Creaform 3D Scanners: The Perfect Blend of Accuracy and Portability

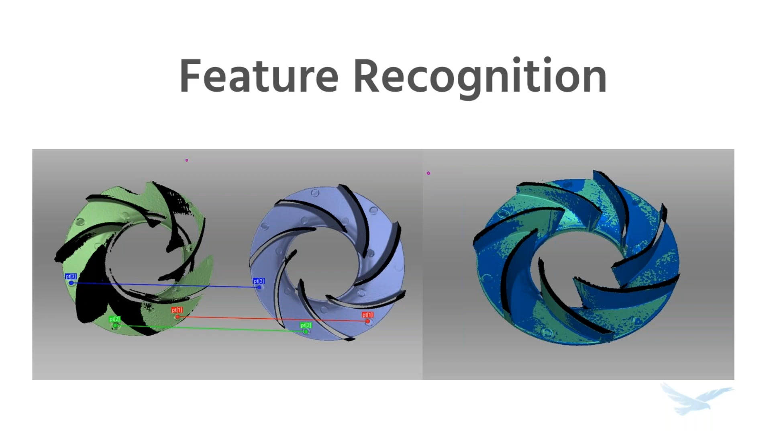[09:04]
It can't scan featureless objects or objects that look the same along their length. So these scanners are a good fit for many people and for some they might be the only good fit.
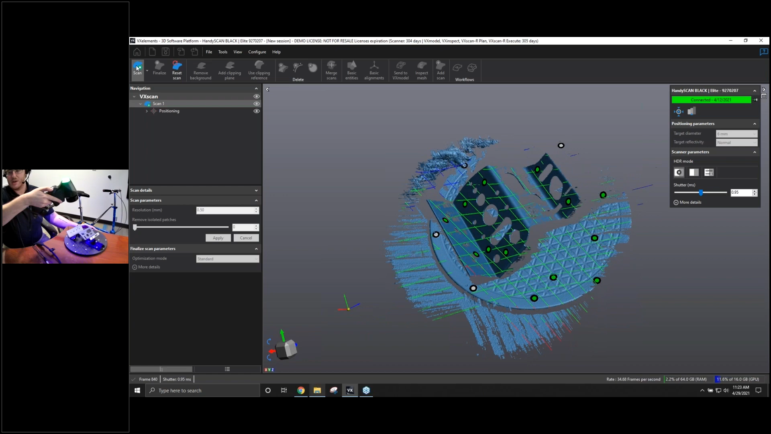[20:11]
which is being able to match what this kind of aluminum kind of sheet metal piece is. What I can do now is I can just start rotating the part around. And you can see that as I rotate it around, more data is starting to come in little by little as I kind of go across this grid pattern.
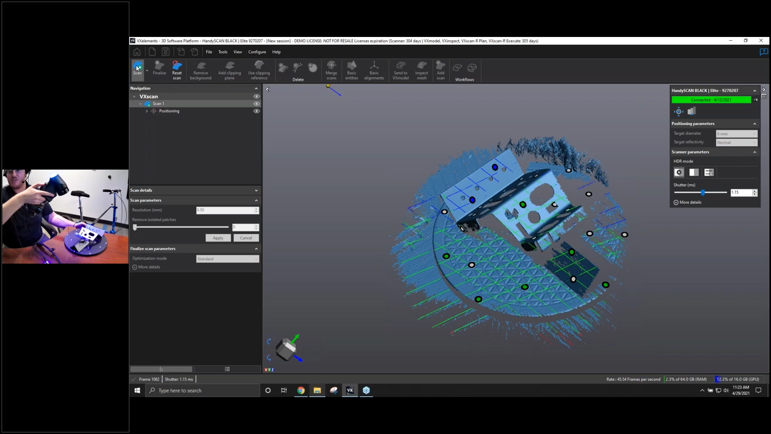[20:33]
And what this grid pattern is, is it's able to gather a large swath of data really quickly. So I like to use this form to be able to just kind of move it around,
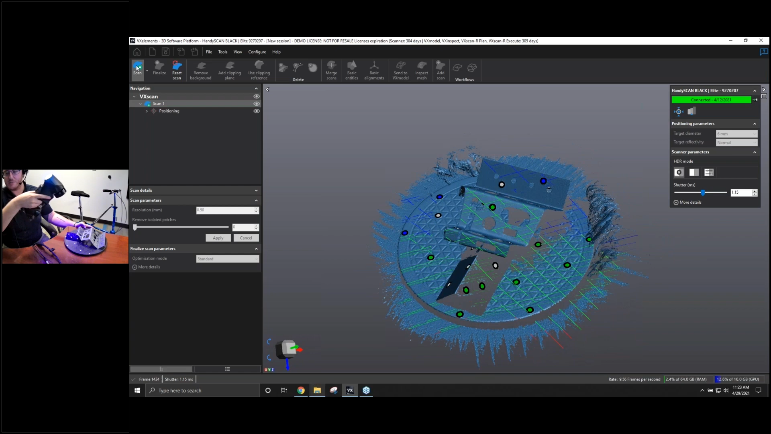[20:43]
I can move the scanner in a circle, while also kind of getting the scan itself, just making sure I get a good amount of the data right off the bat.
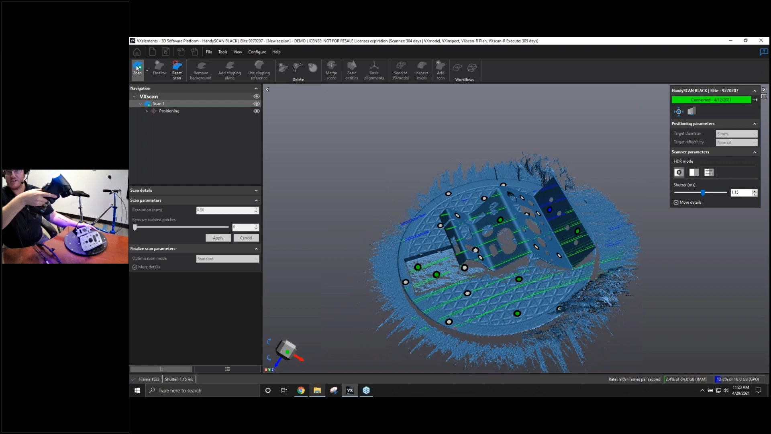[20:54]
Once I gather enough data from what I think is good for an initial amount, I can double click the scanner button to switch to a single line laser mode. So the scanner, like I mentioned, is a blue light laser, so it's pretty high frequency. But this single line mode is a very intensive specific location. And so you can see data that maybe didn't come in at first. Now as that line goes over it, starts capturing even the stuff kind of in the background, you can see more data coming in from the background.
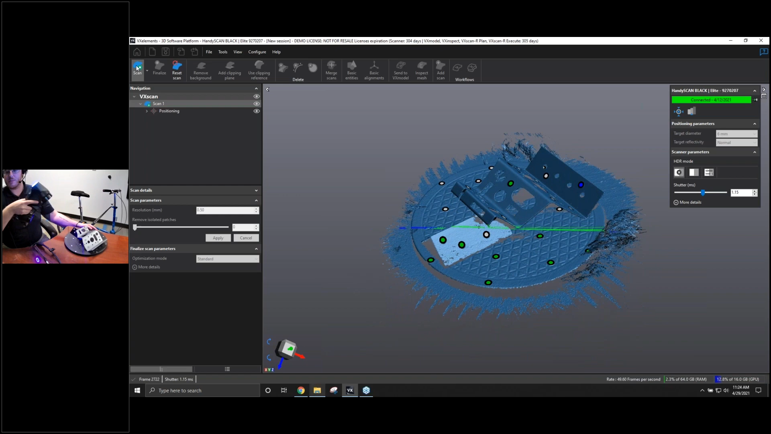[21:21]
And so we can do these two different methods to gather large swaths of data at first. And then for example, in this case, with the sheet metal piece, this single line mode can be used to go in and really make sure my edges are captured properly.
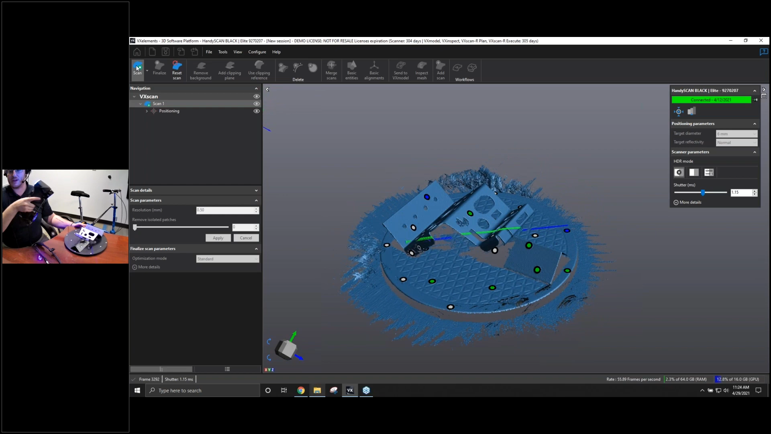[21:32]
So as you can see, kind of different parts of this flange, as I go over in the single line mode,
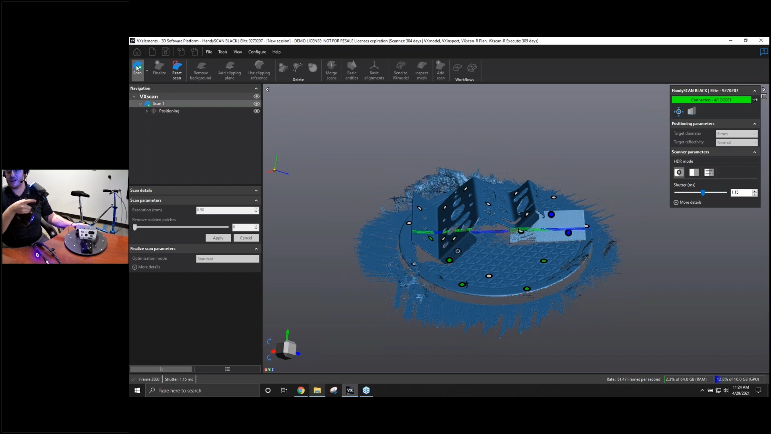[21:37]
it's starting to gather a lot more data that maybe just didn't get picked up at first.
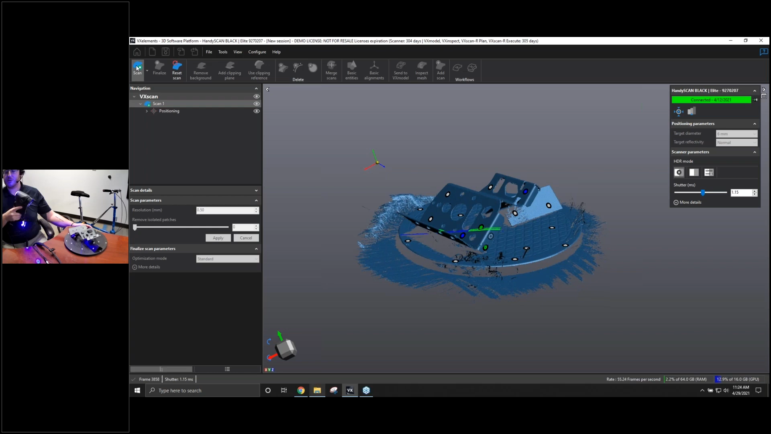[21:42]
And then what I can also do is, again, I can just kind of place this on its side, getting a bit more of the data over here, just making sure I at least have a couple of targets in view at all times.
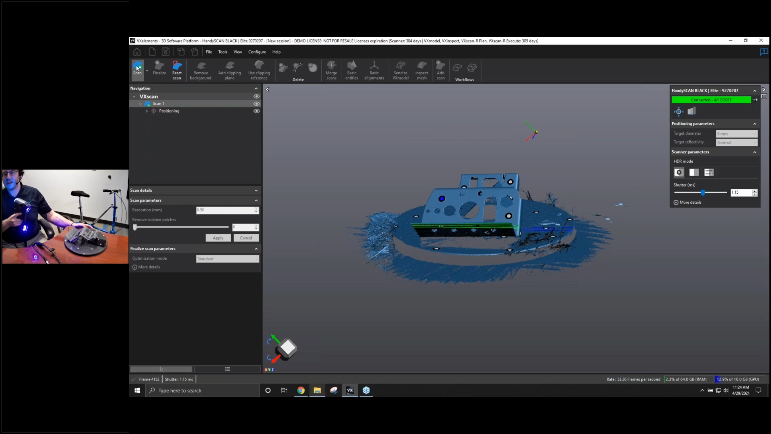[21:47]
So that way, I don't lose that tracking. But after moving these two different things, this scan looks good enough, so I can stop the scan now, put the scanner down, and I can kind of rotate around making sure that my scan is good.
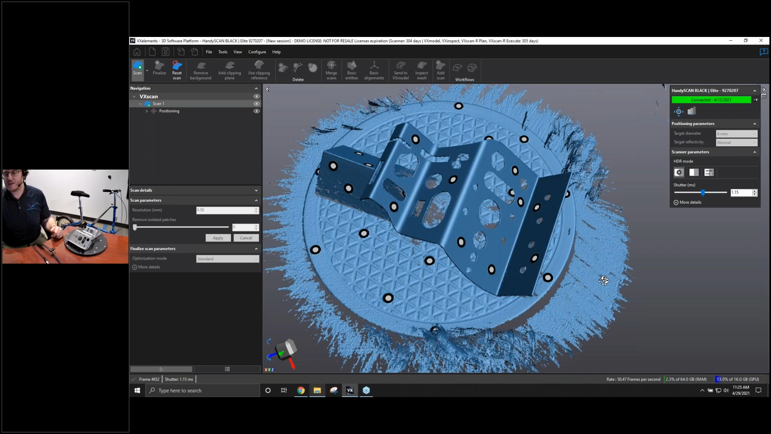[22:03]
And it looks like I have a good amount for this initial side, I'm going to say that this is good to go. So I can click stop on the scan.